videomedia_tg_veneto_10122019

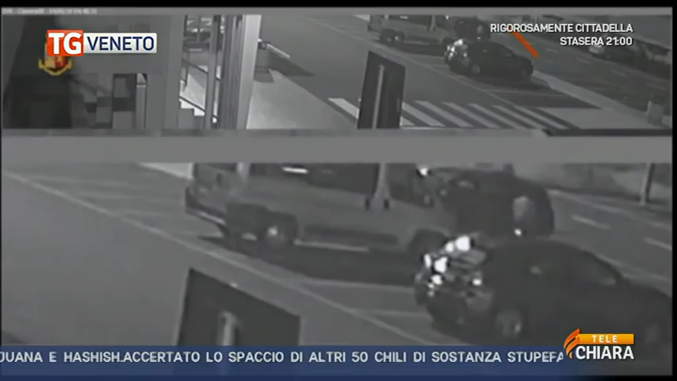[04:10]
Tutti i componenti di una banda dedita alla commissione di furti nelle aree di servizio autostradali delle due regioni. Le indagini erano partite lo scorso maggio dopo due furti ai danni di alcuni turisti stranieri. Quasi 20 colpi denunciati. Secondo quanto ricostruito dalla polistrada,